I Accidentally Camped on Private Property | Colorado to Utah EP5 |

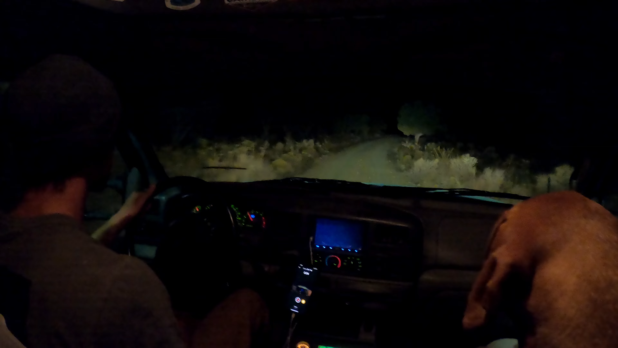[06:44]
This was the first turnoff that was BLM land. I just wanted to find camp and go to bed. I was exhausted at this point. But I really didn't know how overgrown and tough to follow this trail was going to be.
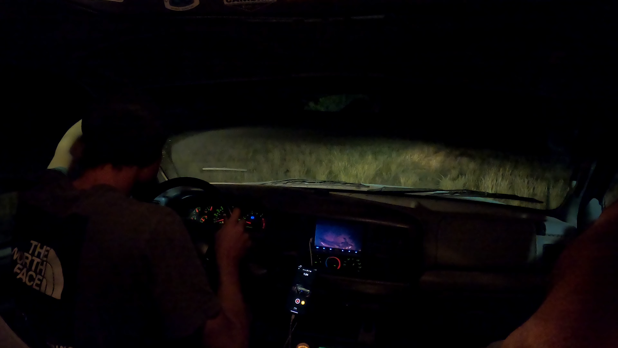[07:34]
This is a little overgrown. For sure.